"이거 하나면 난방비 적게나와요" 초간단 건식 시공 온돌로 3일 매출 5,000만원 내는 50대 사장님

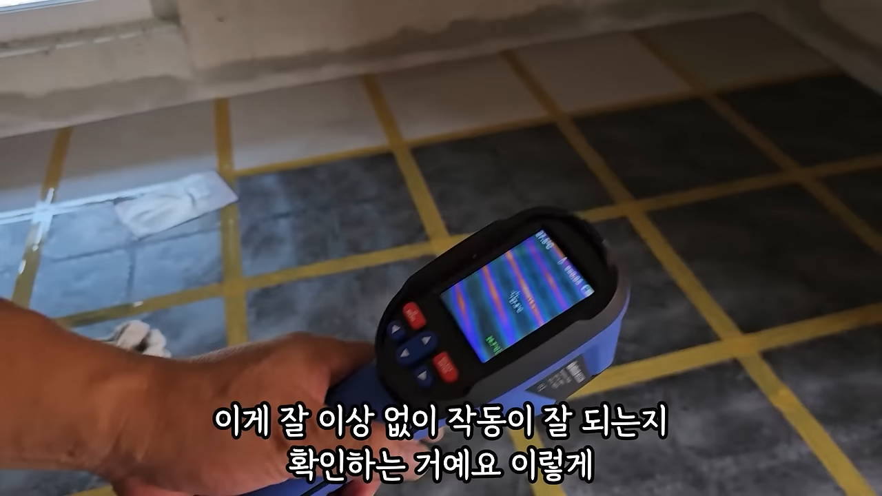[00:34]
이렇게 지금 쭉 가보면은 여기에 잘 이상이 없이 작동이 잘 되는지 확인하는 거예요.
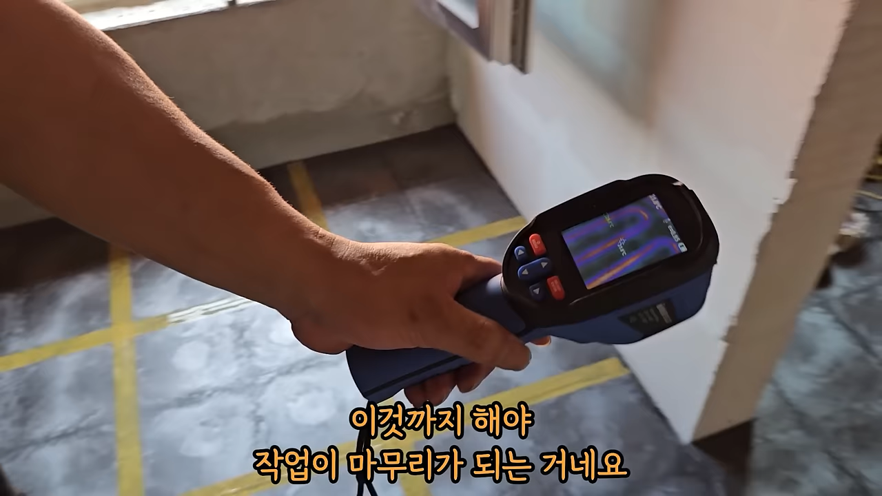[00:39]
이것까지 해야 작업이 마무리가 되는 거네요.
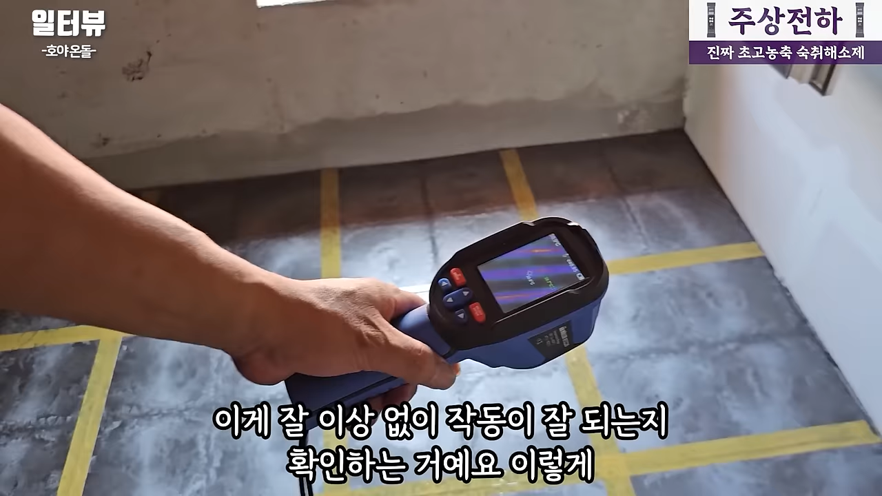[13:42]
이것까지 해야 작업이 마무리가 되는 거예요. 열이 골고루 가는지 안 가는지. 이렇게 보시면 전체적으로 지금 다 골고루 열이 간다고 보시면 돼요.